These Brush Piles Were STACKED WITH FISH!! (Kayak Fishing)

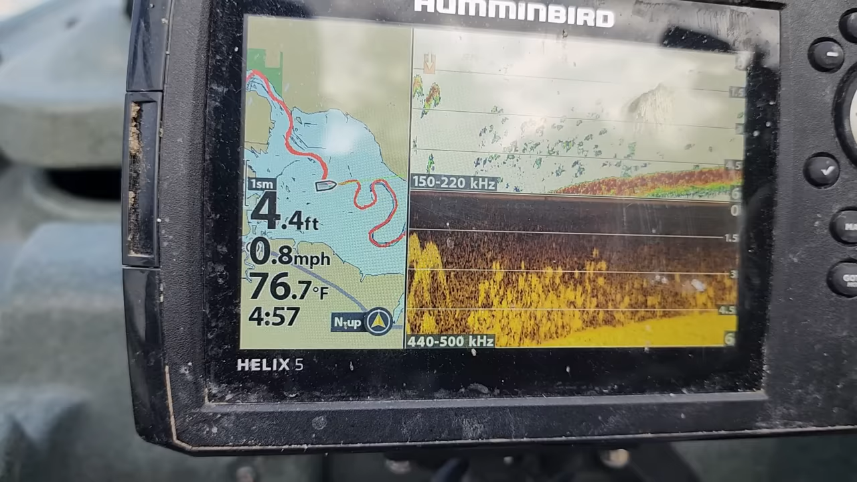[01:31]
On screen: depth 4.4 ft, water 76.7°F, speed 0.8 mph
The bottom is like pure shad. At least I would assume those are shad. We have some shad. No shad that big.